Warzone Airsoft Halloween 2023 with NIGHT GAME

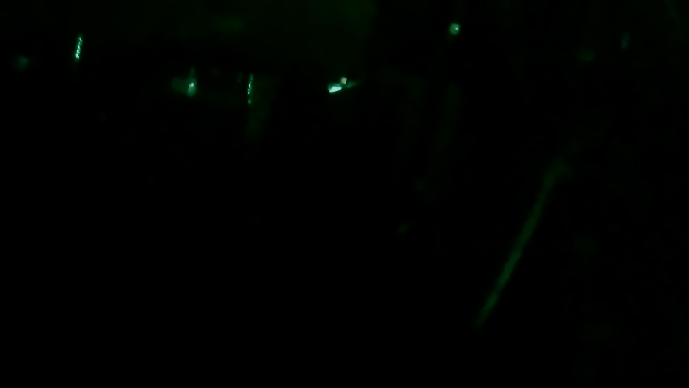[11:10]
Other side is a building directly opposite. There's movement. Got one. Got two.